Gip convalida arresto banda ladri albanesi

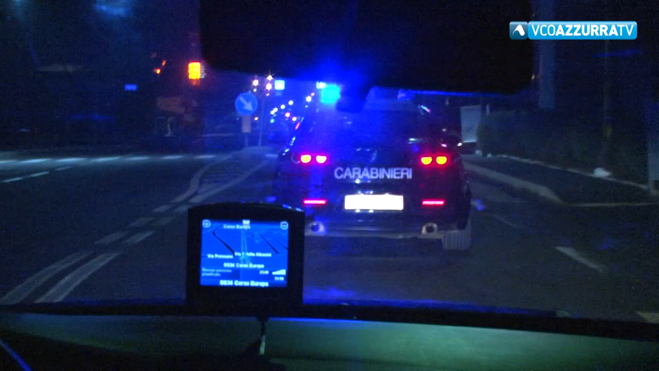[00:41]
L'auto pirata dopo aver tamponato alcuni veicoli si è scontrata con un furgone dei carabinieri speronandolo.